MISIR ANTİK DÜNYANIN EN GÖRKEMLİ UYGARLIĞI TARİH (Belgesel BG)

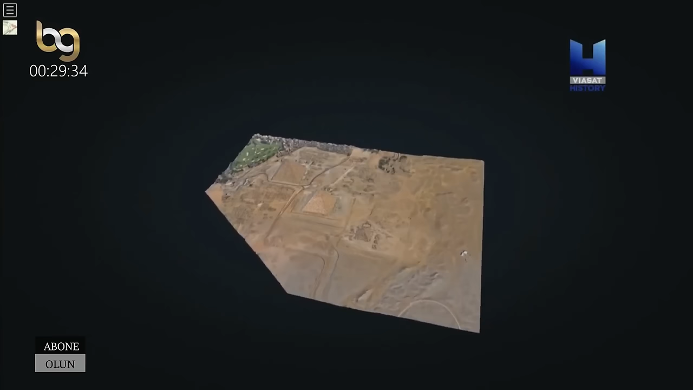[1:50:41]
Kefren ile Mikerinos piramitlerinin modellenmesi sona erdi. Gize platosu tekrardan oluşturuldu.
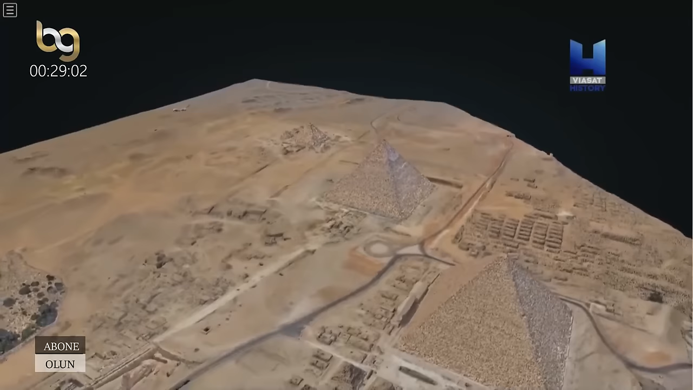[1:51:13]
Sanırım gize piramitlerini bu şekilde daha önce hiç görmemiştim.
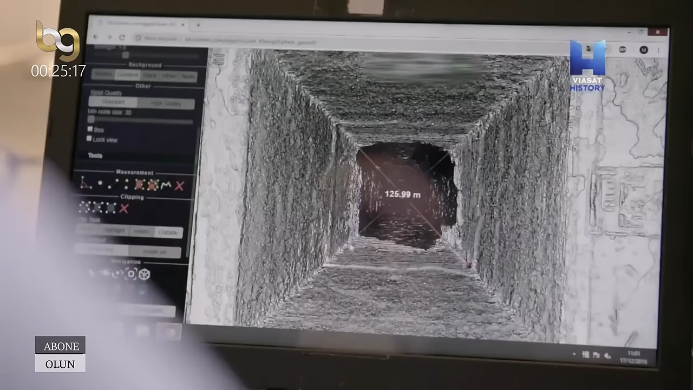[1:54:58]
Kenarları takip ederseniz ve köşelerini karşılaştırırsanız birbirleriyle son derece orantılı olduğunu görüyorsunuz.
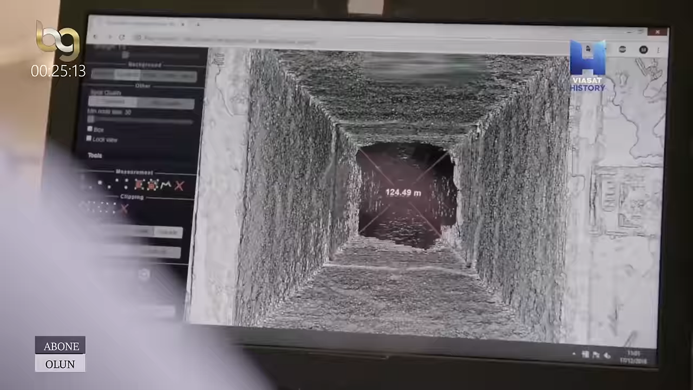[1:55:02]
Geometrik olarak bu piramid neredeyse mükemmel.
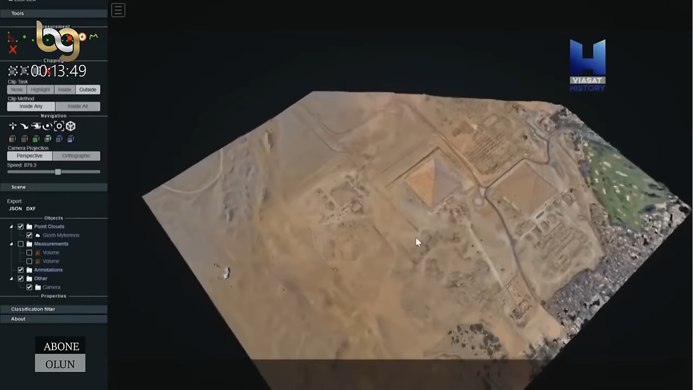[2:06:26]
Plato hemen bitmiyordu. Orada kurumuş bir akarsu yatağı vardı ama devasa bir piramit için yer yoktu.